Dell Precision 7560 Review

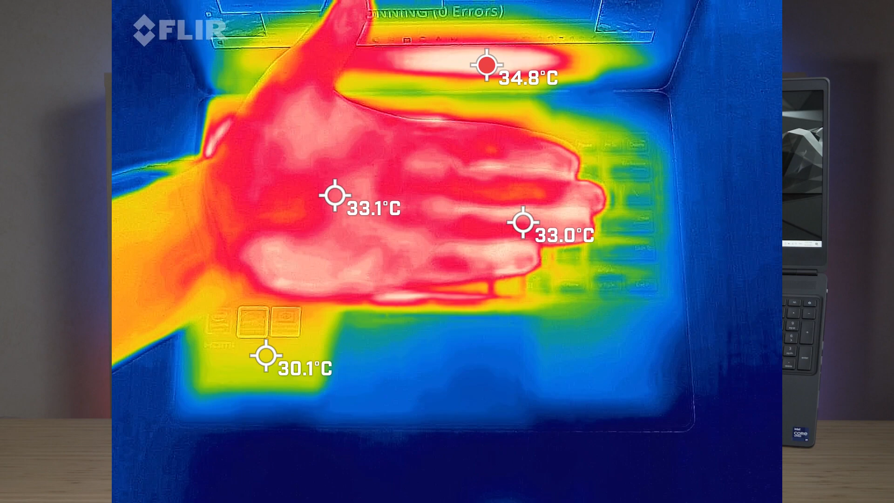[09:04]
I want to actually just give you a bit of reference point is your average hand is anywhere between 32 to about 35 degrees Celsius. So just take that in mind as I read out the temperatures, fair noise, so you can know how hot things are. So I took my base measure when the computer was on idle, and the hottest area of the keyboard measured in at 38.5 degrees Celsius. And as for the fan noise, it was still at 37 decibels, which is practically quiet. Now, the actual core temperature went all the way up to around about 62 degrees Celsius. After that, I put the computer on 20% load.
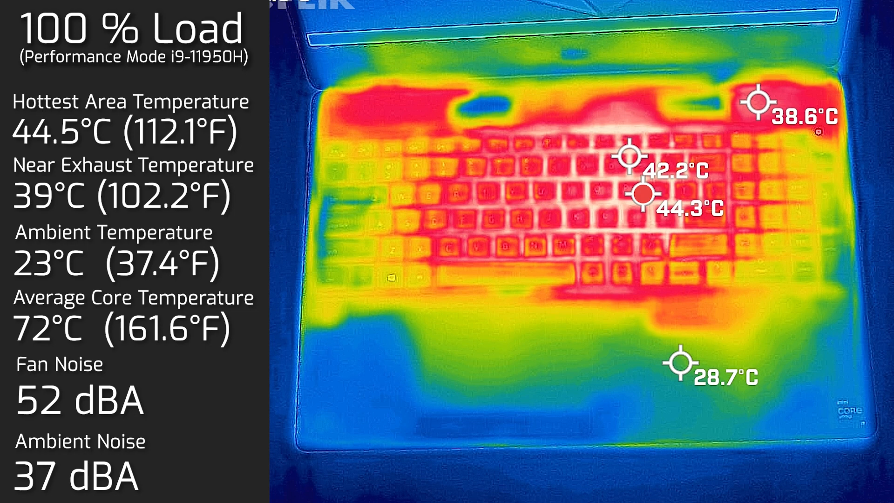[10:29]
And as for the core temperatures, it went up to about 72 degrees Celsius. I also measure the bottom back cover of the computer, and the hottest area measured in at 54 degrees Celsius. And of course, the fan noise stayed at 53 decibels.
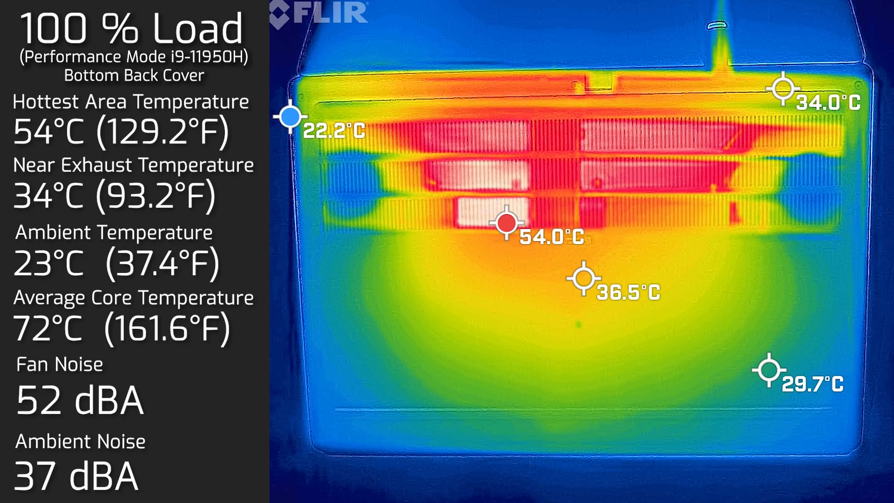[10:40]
When the actual fan noise ramps up to its maximum speed, it's not a very annoying fan.